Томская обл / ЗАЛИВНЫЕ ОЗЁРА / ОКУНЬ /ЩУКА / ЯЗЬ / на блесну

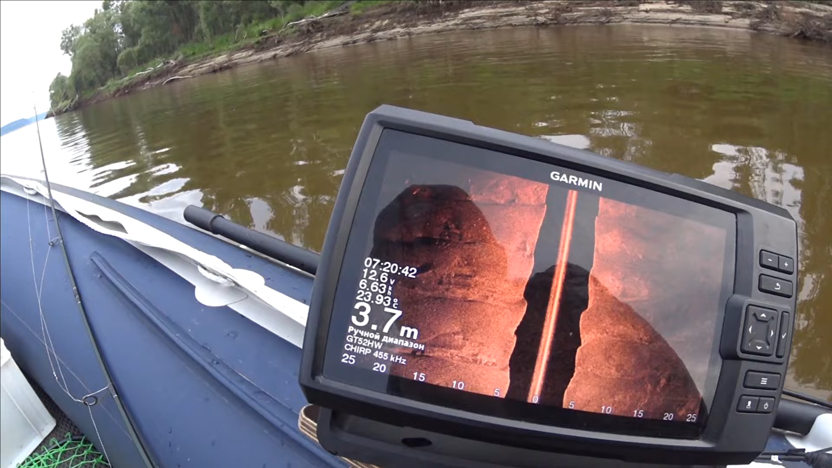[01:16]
On screen: depth 3.7 m
Но это нет. Похоже, но не судак.
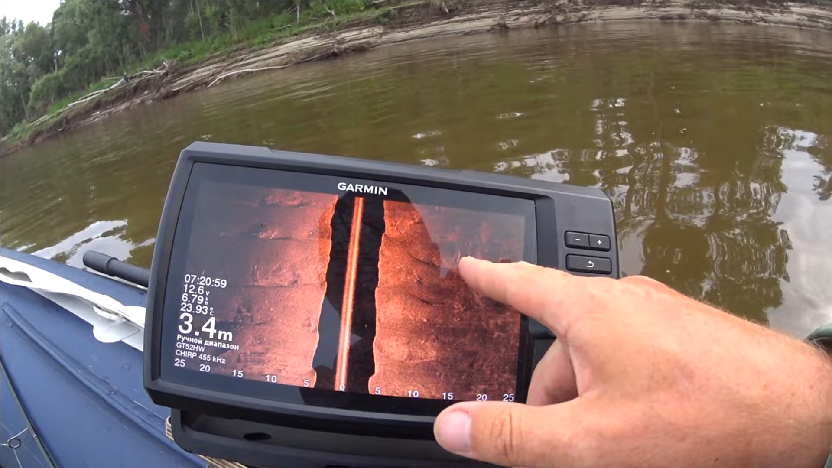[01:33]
On screen: depth 3.4 m
похоже на щуку, но больше на палку. Я вчера видел, как щуки хорошо вырисовываются.
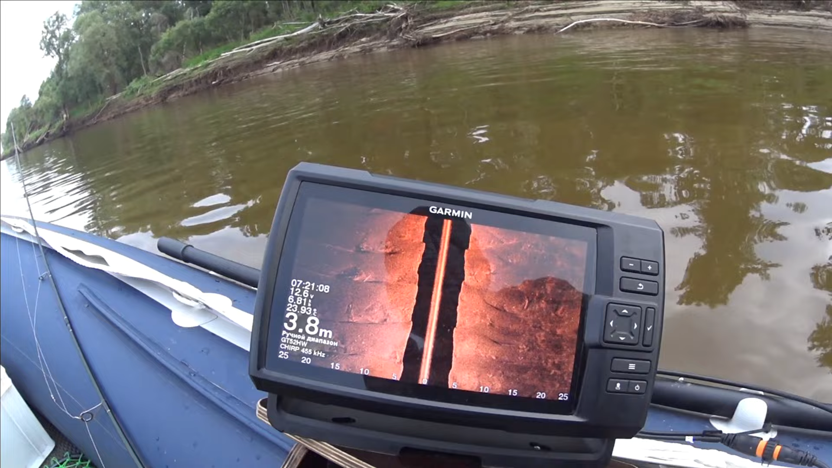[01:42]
On screen: depth 3.8 m
Хорошие две штуки стояло, вечером вышли, но встал на точку, то есть на них кидал, швырял, ничего никак.
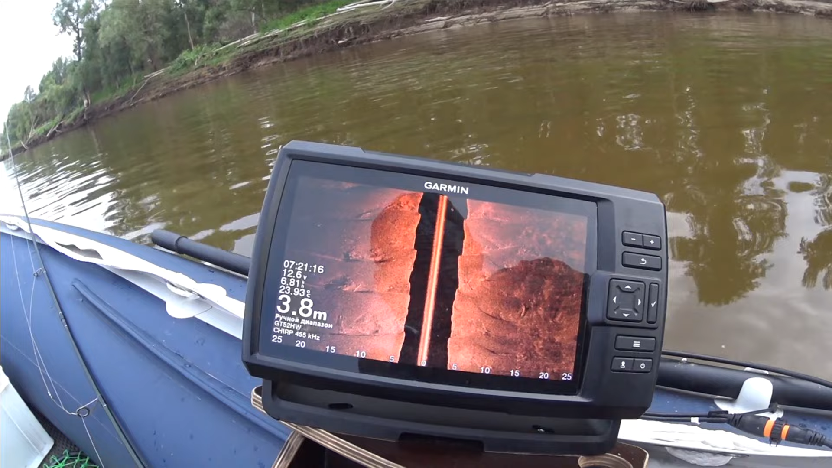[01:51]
On screen: depth 3.8 m
Потом прошелся с эхолотом, куда-то ушли. Ладно, сейчас пройдусь, посмотрю. Вон коряшка как раз, вон до той коряги.
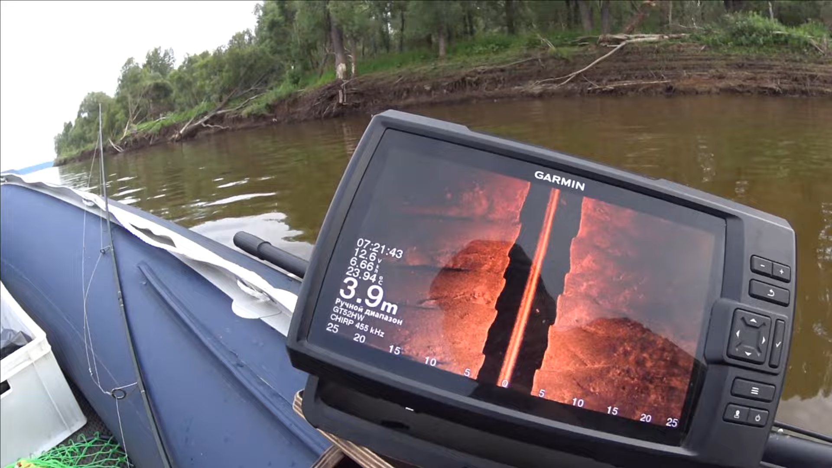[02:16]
Ну, что-то есть маленько, белика какого. А, ну вот бель пошла.